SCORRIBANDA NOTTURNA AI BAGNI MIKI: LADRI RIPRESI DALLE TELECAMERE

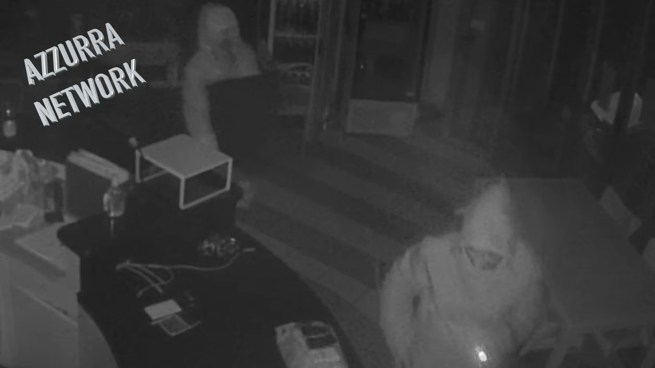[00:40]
Ovviamente è una nota dolente, ci dispiace molto perché già gli operatori fanno di tutto di più per tenere gli stabilimenti in ordine puliti con tutte le problematiche che ci sono e avere questa gente che fa queste cose ovviamente è un danno. Qua ci sono le foto come potete vedere, si tratta di due individui semi mascherati, se qualcuno avesse indicazioni ovviamente è pregato di avvisare le forze dell'ordine.